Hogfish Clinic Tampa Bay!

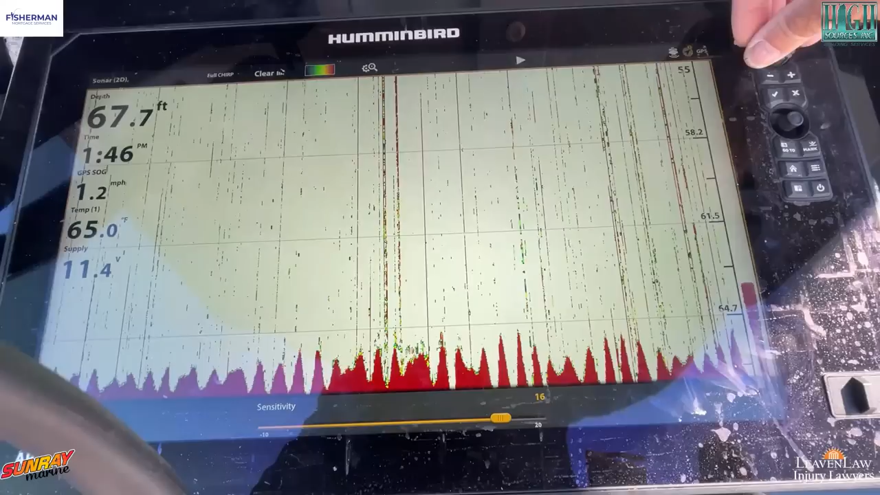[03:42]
On screen: depth 67.7 ft, speed 1.2 mph
So I'm not sure if it's a thermal cline or what's going on, but they're really sticking to the bottom today.